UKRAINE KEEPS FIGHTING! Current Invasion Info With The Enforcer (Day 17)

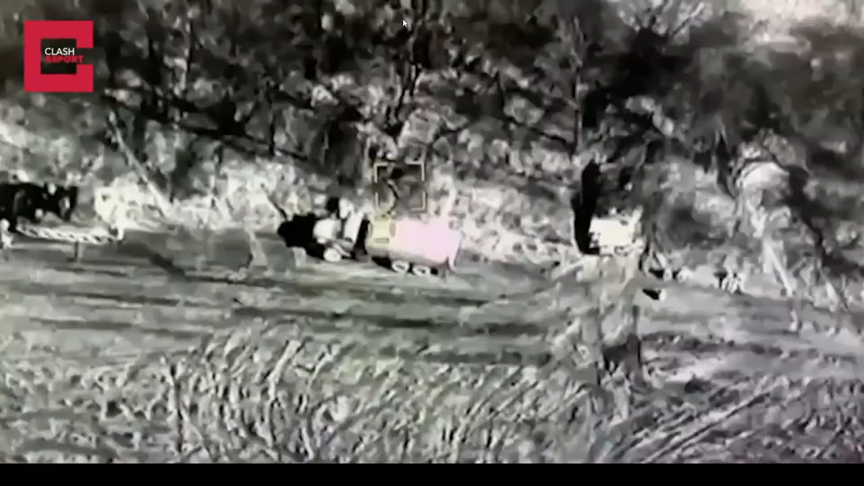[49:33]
And then there's another Logi truck that they're going to hit. Looks like some kind of gas.
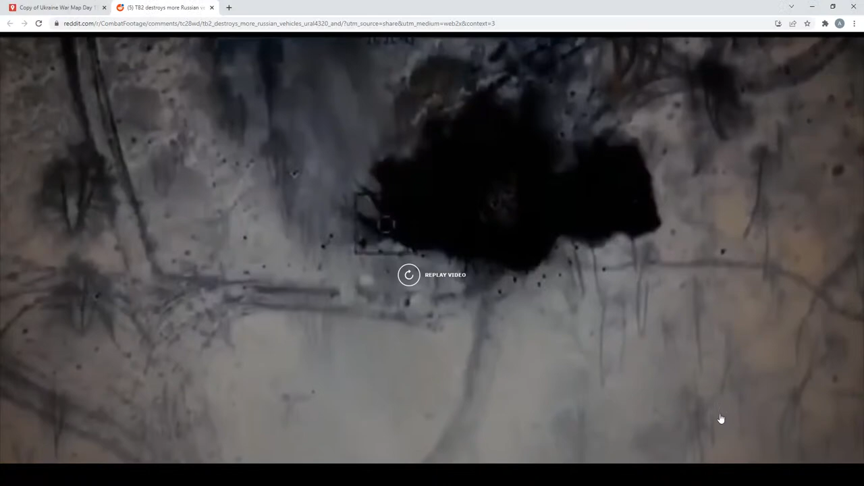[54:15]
Of course, logistical vehicles are incredibly important to take out, and it appears that Bayonctor was attacking an entirely supply convoy.